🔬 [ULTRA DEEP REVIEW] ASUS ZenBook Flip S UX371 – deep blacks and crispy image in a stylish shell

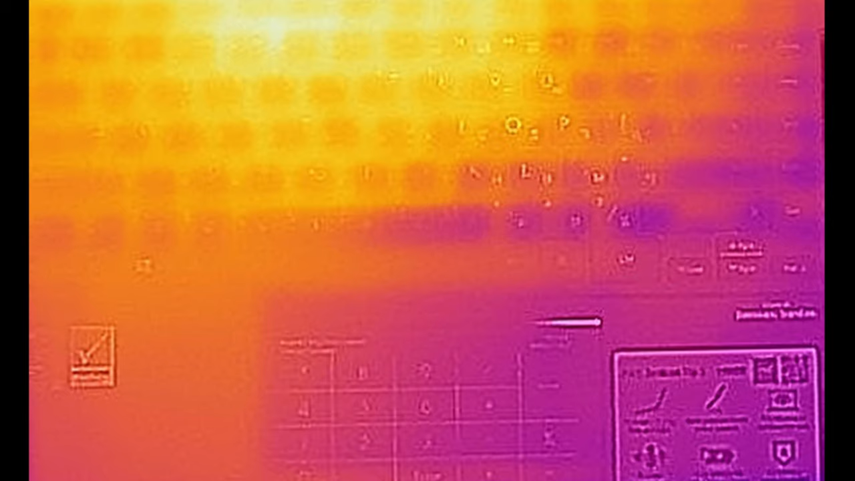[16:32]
However, the keyboard and half of the palm rest area get quite warm, which is not ideal but is inevitable, due to the slim profile of the notebook.